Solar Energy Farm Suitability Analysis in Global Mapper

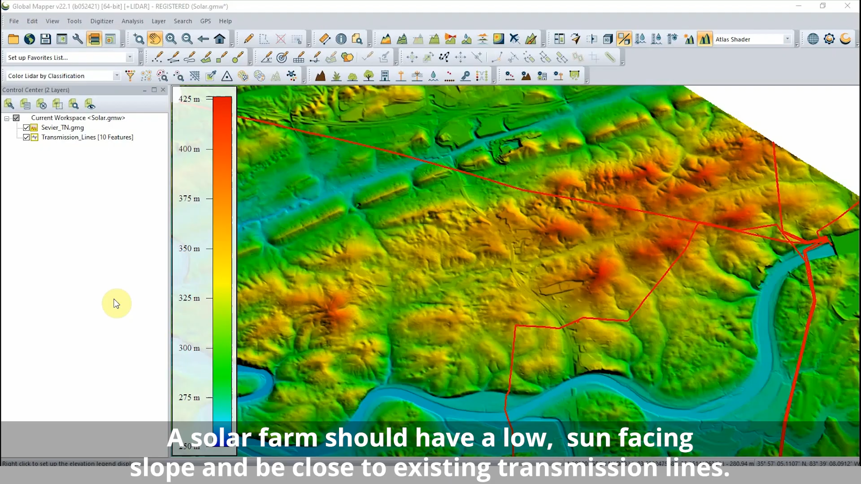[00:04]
Solar Energy Farm Suitability Analysis in Global Mapper Using the analysis tools in Global Mapper, areas that meet the basic requirements for a proposed solar
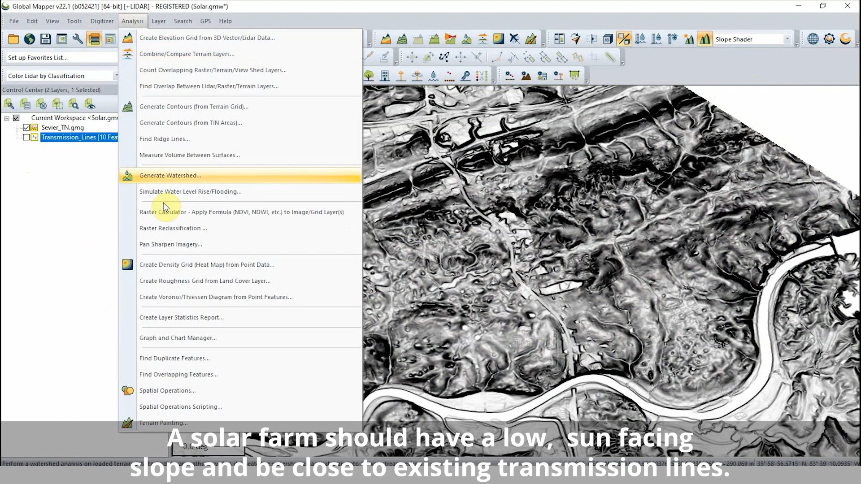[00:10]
energy farm can be identified and extracted to vector features. With the slope shader applied to a terrain model, the raster reclassification tool is used to identify low slope areas.